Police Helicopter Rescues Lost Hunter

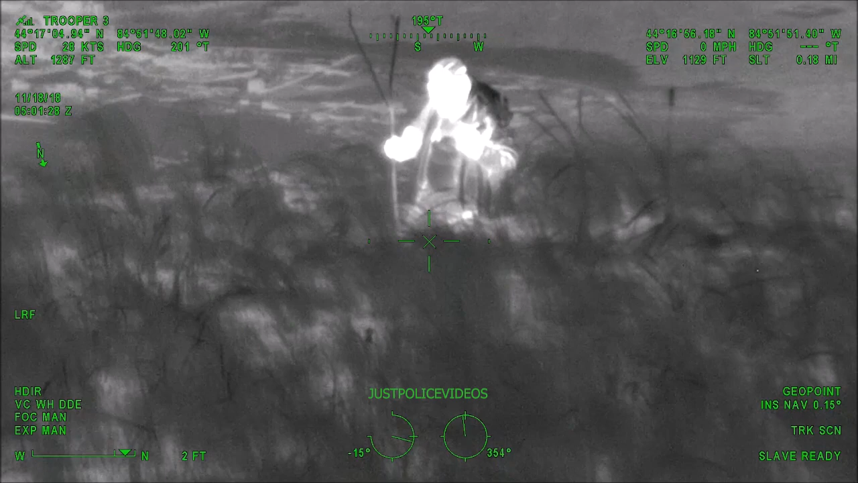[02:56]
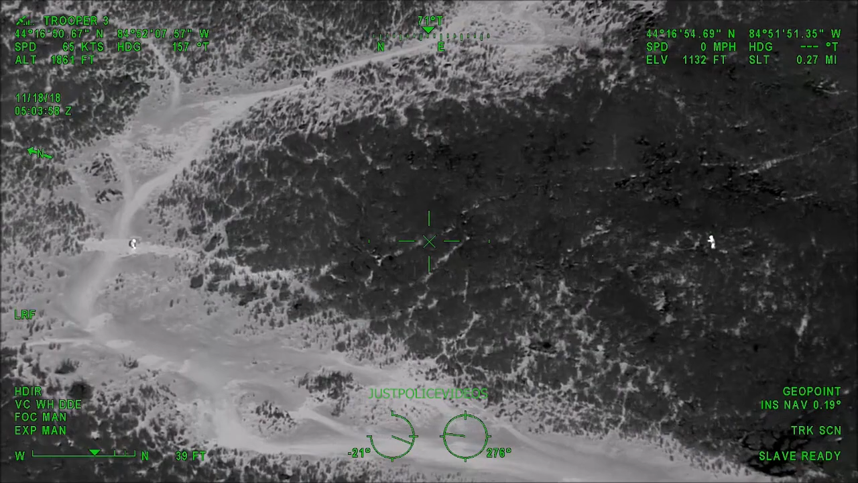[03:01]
Clear. I've got contact with him.
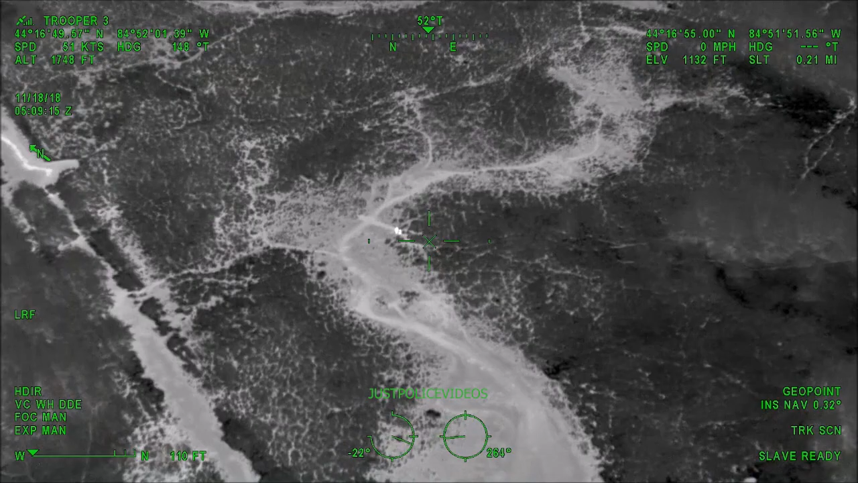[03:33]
He said there's no chance he's going to be able to walk the rest of the way out of here. Are you with him or just in earshot?
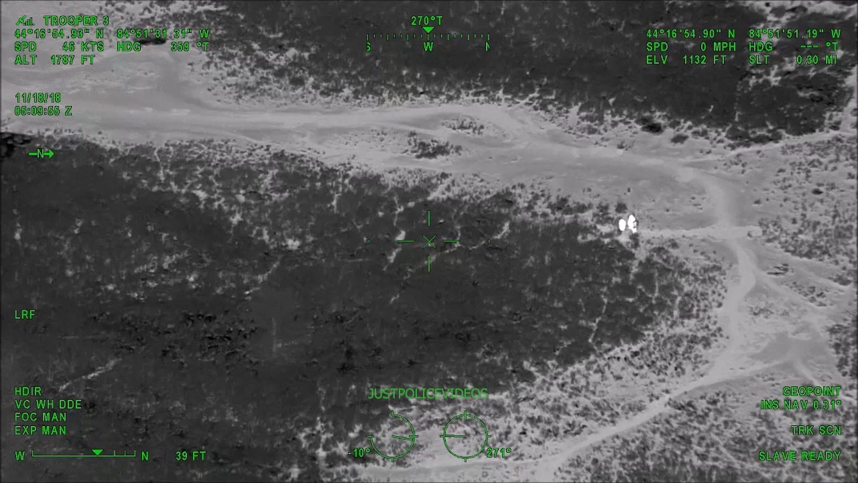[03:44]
I'm right next to him, talking to him, holding him up.
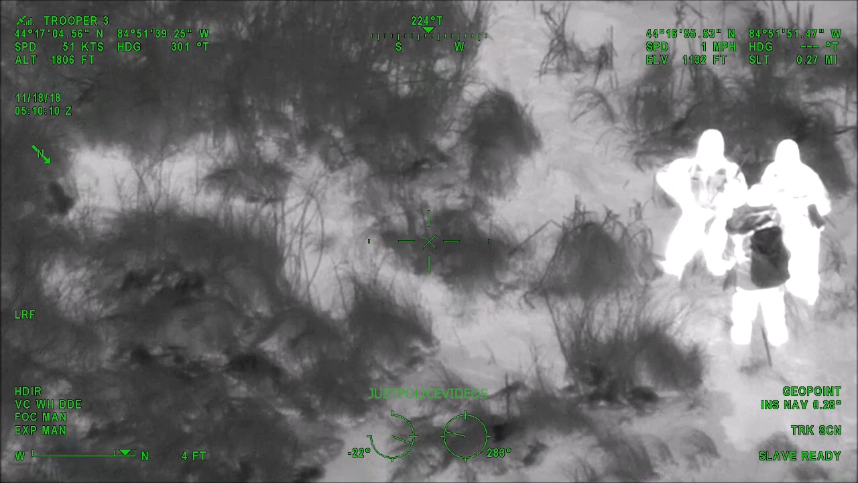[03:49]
I advise we are almost up to our knees in a stream river.
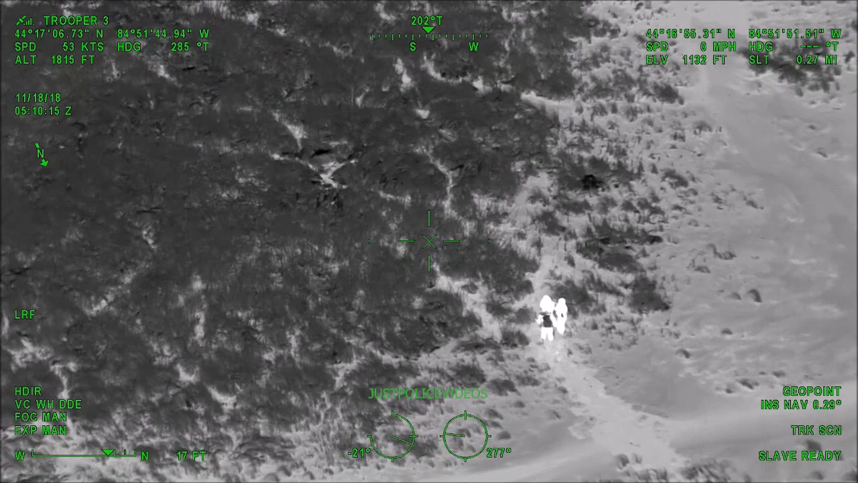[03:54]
Okay, I want you to try to get him to a piece of high ground, somewhere where it's dry.